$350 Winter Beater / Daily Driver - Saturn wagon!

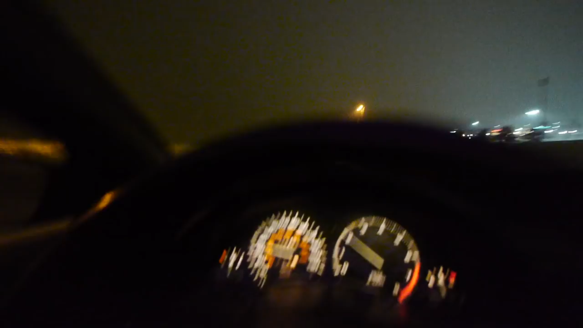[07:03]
Oh, and, uh, no check engine light yet. So that's good.